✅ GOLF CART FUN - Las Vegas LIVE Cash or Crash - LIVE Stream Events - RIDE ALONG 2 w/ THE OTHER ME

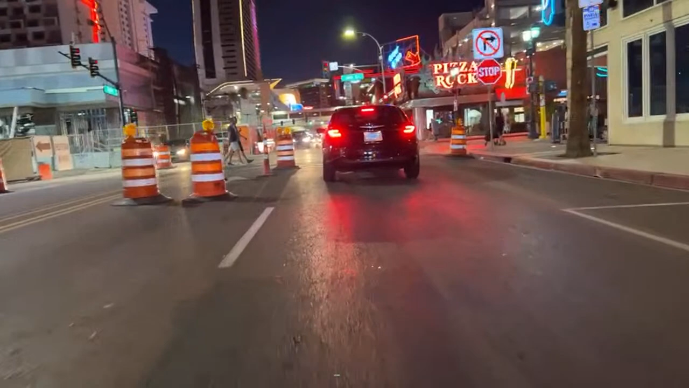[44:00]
We are coming up on Pizza Rock, guys. And the Grand. It's a blinking red. You can keep going.
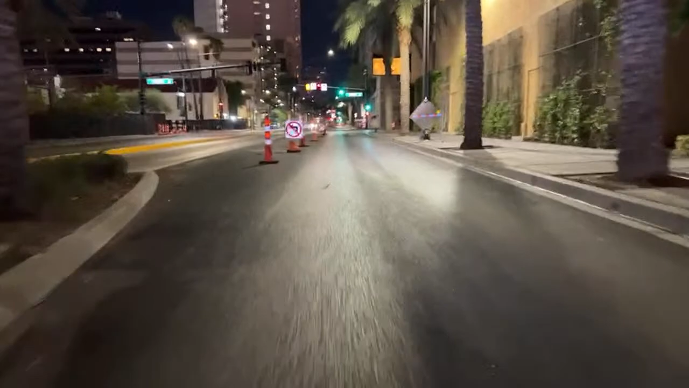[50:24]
Yeah, they don't know, but we'll just get right in the middle of it. I'm going to run this. I'm running it. I'm not stopping. Is that the Bridger? Little Mr. T? All right, we're good here. We're good. 25, we got it. Mike for metal, how you doing? This guy's asking another guy for money. Oh, crap. We can get up on the sidewalk here.
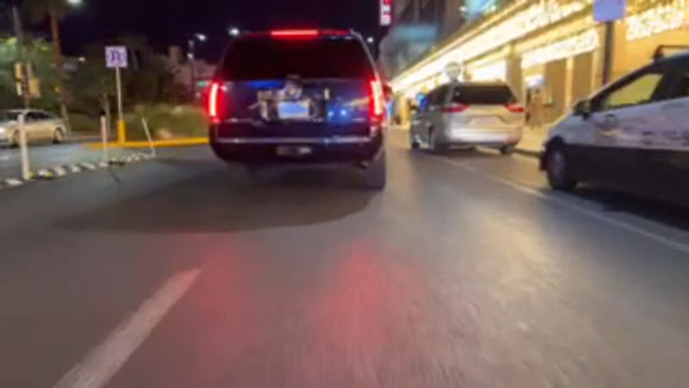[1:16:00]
The sand dollar. Shuttle to a strip club. Shuttle for a strip club. All right.
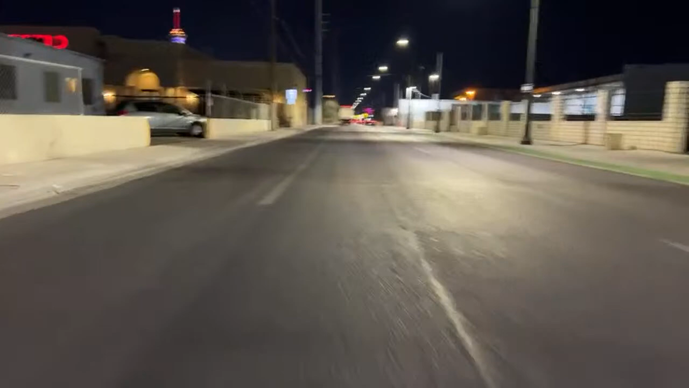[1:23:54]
Exactly. Toothpaste is good for many things. Yes. Good for wall repairs and sword replacement. Oh. We got a good runway here. We're gonna get some speed. Yeah, we're booking now, man. There ain't nobody around. This open road is what this is. Nice over here, nice.
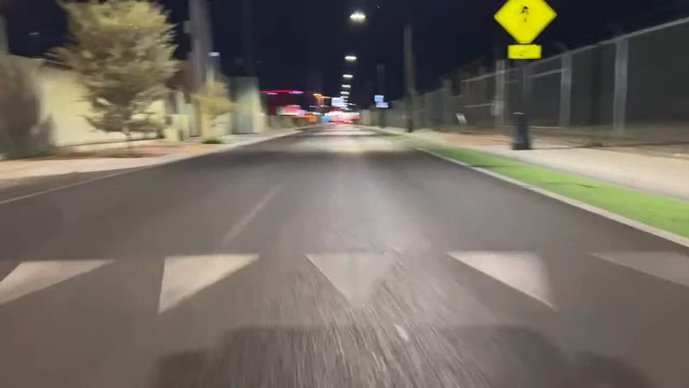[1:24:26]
You try to make this light. Yeah, there's no traffic. We're trying to make this light.